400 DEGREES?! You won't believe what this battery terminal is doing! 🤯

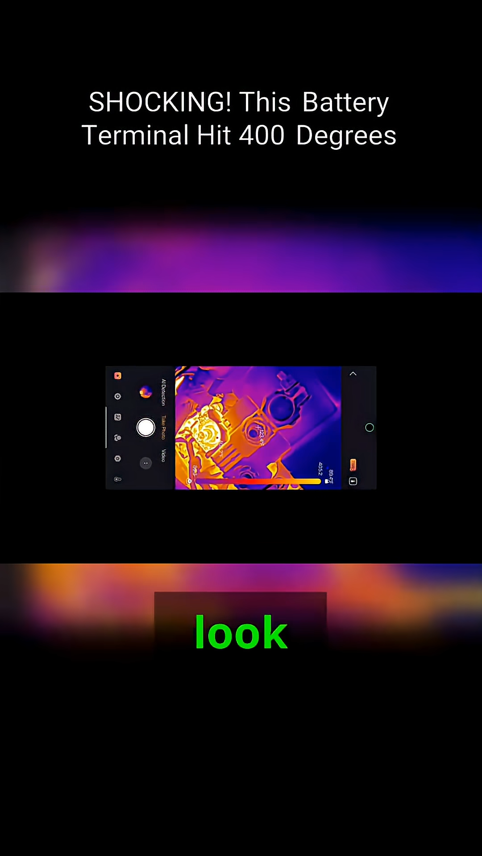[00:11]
so i'm screen recording now so look at that that is 400 degrees that terminal
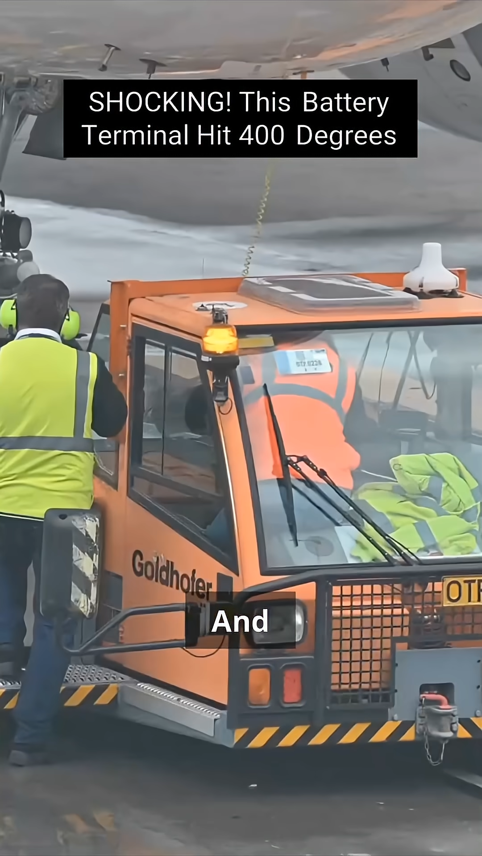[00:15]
and uh if i push it it stalls
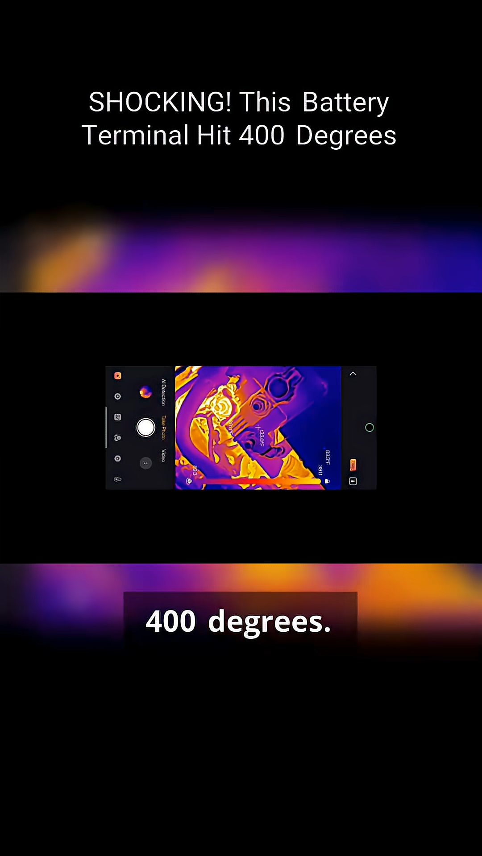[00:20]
400 degrees so let's tighten this terminal up